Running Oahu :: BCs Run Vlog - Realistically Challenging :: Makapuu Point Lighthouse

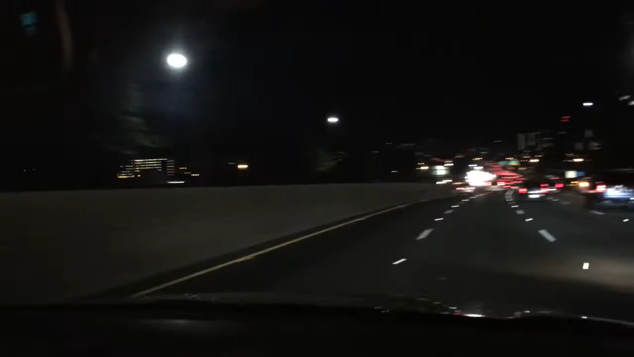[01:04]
You can't see me But I'm here It's really dark.